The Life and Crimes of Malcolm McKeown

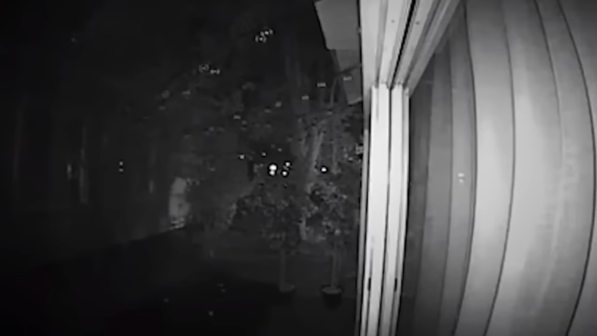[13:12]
When the man got up, he looked outside the window of his Mill Street home to find a masked man in his yard,
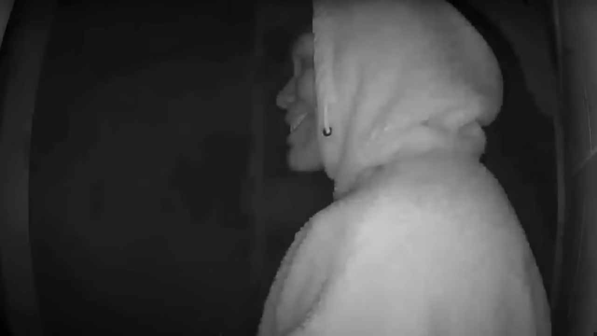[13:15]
asking him about another individual who had once lived at the property.